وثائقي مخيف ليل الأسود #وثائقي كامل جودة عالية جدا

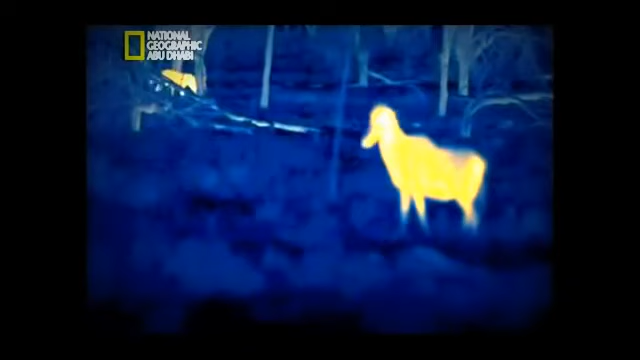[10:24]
تصغي الحيوانات العاشبة لكي تسمع أدنى حركة.
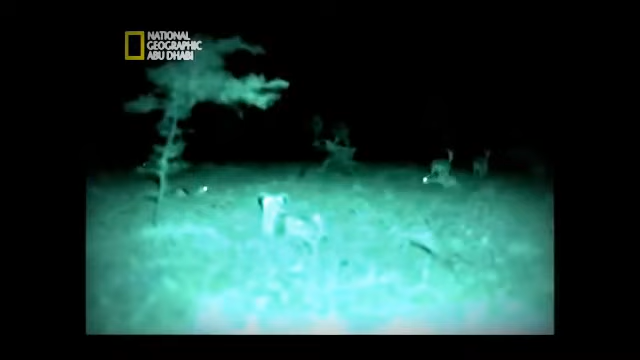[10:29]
أصبحت اللبوتان تحاصران القطيع من الجهتين.
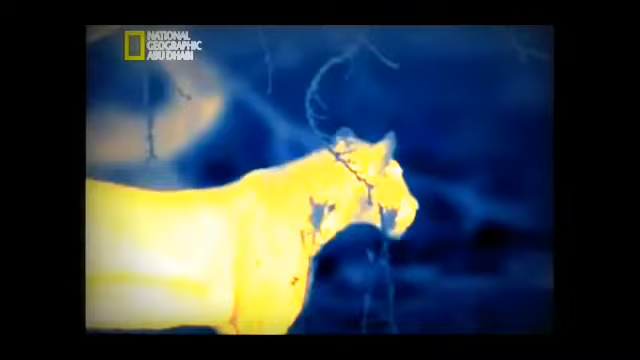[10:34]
وتبدأ اللبوة المطاردة بالحركة. تدفع خطواتها الثقيلة القطيعة باتجاه اللبوة الصيادة.
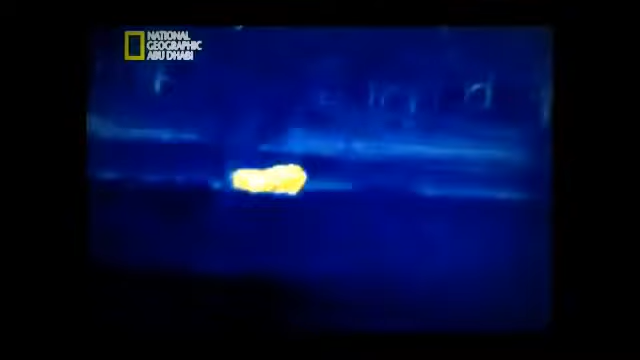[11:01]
تسمع المطاردة ثغاء الحيوان اليائس. تتوجه نحو أصوات الصراع.
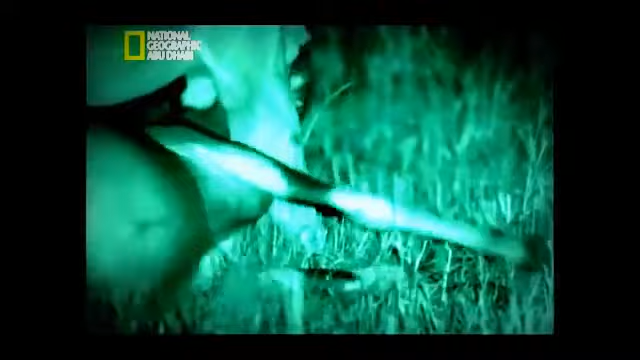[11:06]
تحصر الصيادة رغام التوبي حتى الموت. في الظلام تستطيع الجراء أن تسمع بأن أمها حظيت بذبيحة،
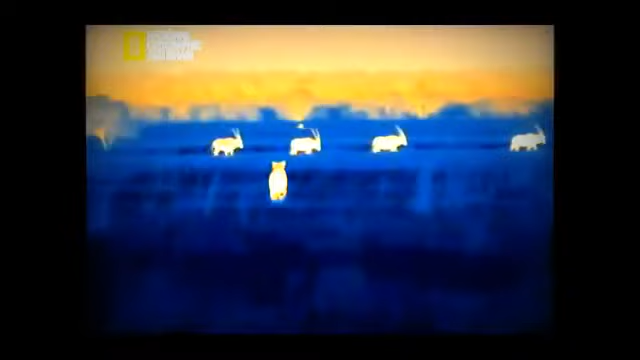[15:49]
بدأت هذه الأشبال تواً بمعرفة الحيوانات التي تستطيع أكلها أو
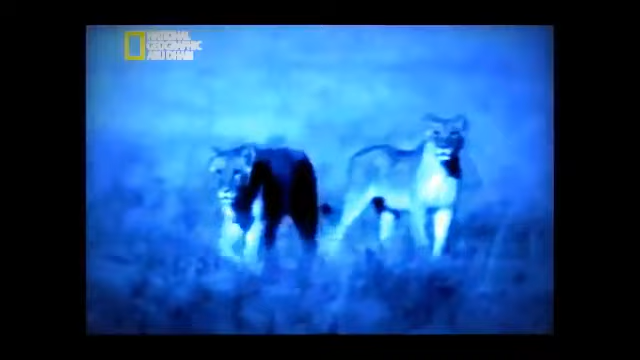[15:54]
حتى شكلها، تقترب لكي تحظى بنظرة أفضل.
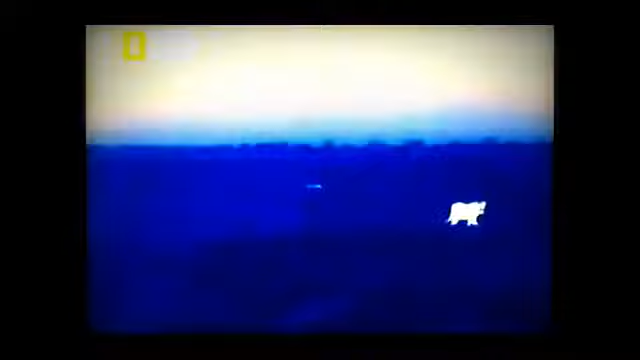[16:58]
ولا يستطيع أن يرى اللبوة المختبئة إلا الكاميرا الحرارية.
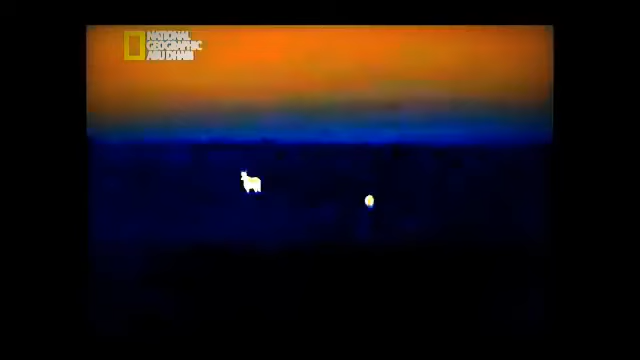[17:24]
ولكنه لا يدرك بأن اللبوة مختبئة بين العشب.
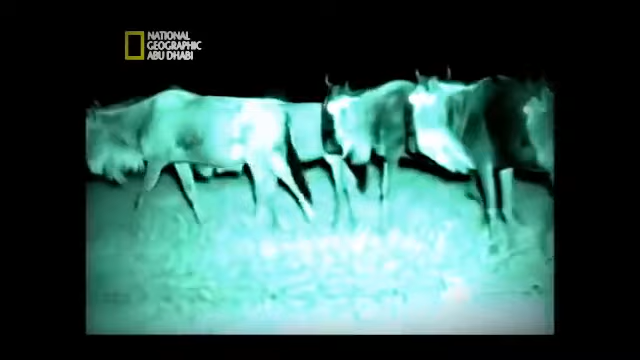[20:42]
حيوانات النو متوترة لا تستطيع أن ترى بعيدا في هذا الظلام.
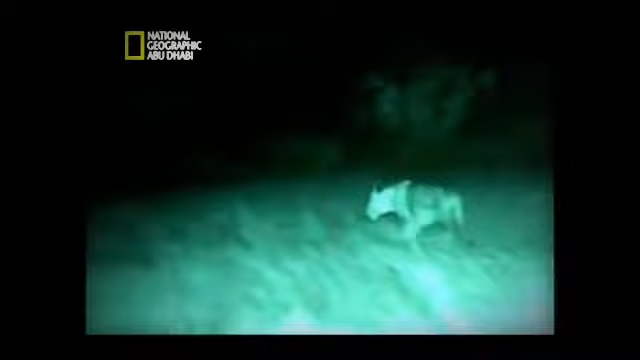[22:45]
حين تلتقط الرائحة تستدير نحو القطيع مع الريح. آلة التصوير وحدها التي ترى القطيع.
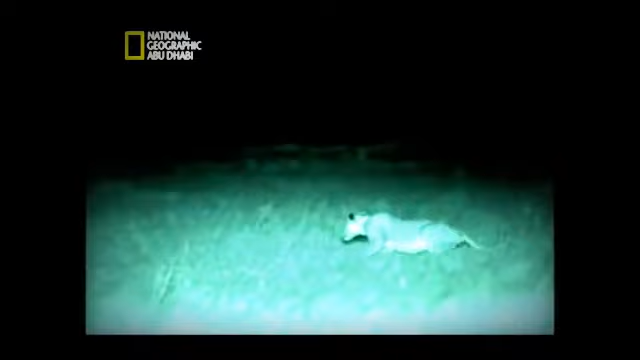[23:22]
النو مثل صورة ظلية بالنسبة إلى اللبوة.
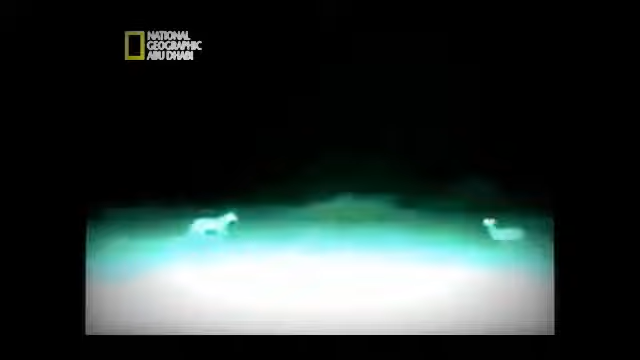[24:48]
تعرف الجراء بأن أمراً ما يحدث من صوت الحوافر. مؤكد أن أمها قتلت فريسة لأنها تفعل ذلك عادة. عليها أن تتوجه إلى مصدر الصوت.
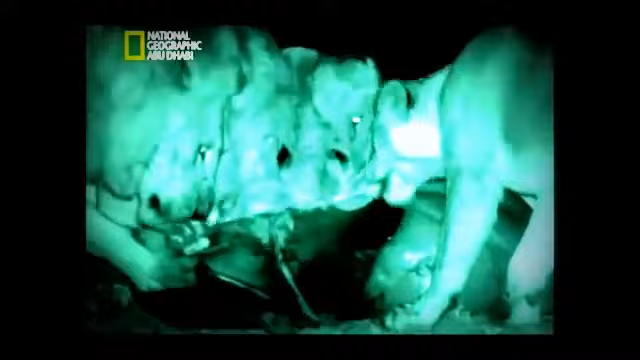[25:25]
هذه الأسود الصغيرة بدأت تعرف فريستها، ولكن
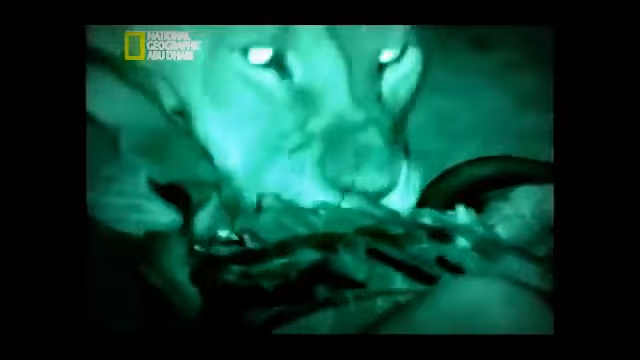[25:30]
عليها أن تراقب أمها بدقة في المستقبل لأنها لن تظل تؤمن الطعام لها. لنأمل أن تتمكن من مضاهاة مهارة أمها
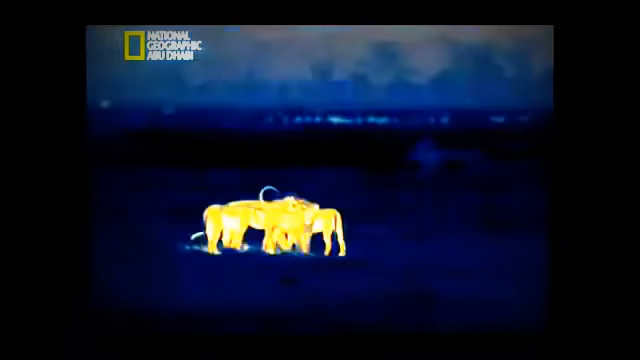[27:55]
الأسود الشابة مستعدة لبعض الإثارة، تتوسل إلى أمها لتأخذها إلى الصيد،
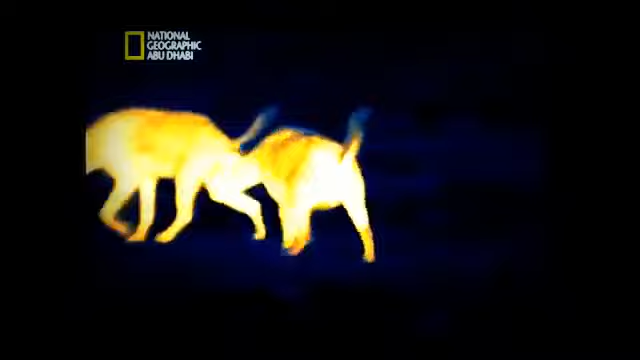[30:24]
ولكن الجراء بطيئة الفهم، لا تزال أمها مضطرة إلى الإمساك بالنو.
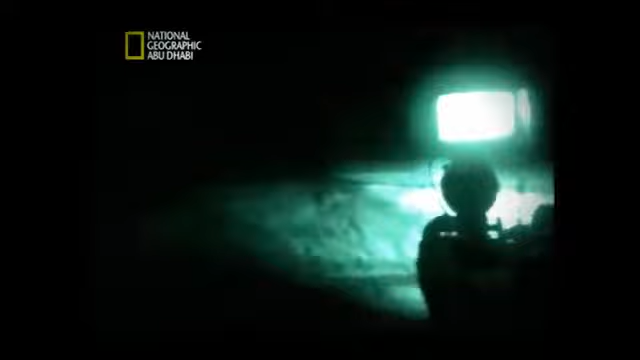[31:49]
آلتا التصوير الليلية والحرارية تمكناننا من التقاط لحظة محورية في حياتها، تحولها إلى البلوغ. ظهرت جراء عاجزة جديدة وأولويات العائلة تتغير. الأسود المشاغبة مقبلة على صدمة حقيقية. هذه الليلة يشجع غياب القمر الأسود الشابة الحمقاء على مهاجمة ذكور الجواميس الضخمة، ولا ينصح بذلك في العادة.
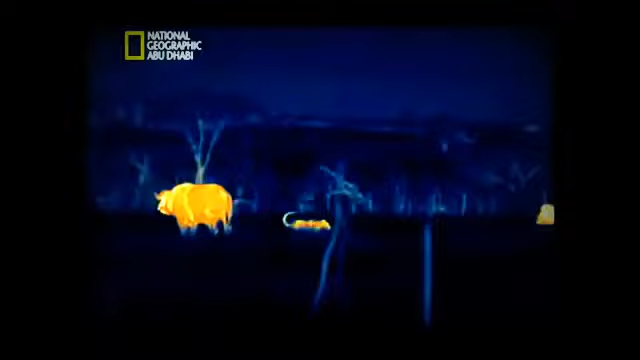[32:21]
تعرض نفسها لخطر القرون الحادة والحوافر القوية. تتمتع على الأقل بأفضلية الرؤية، رغم أنها لن تتمتع بالقوة اللازمة للإجهاز على الجواميس من دون آبائها. قتل الجواميس ليس على جدول أعمال الليلة.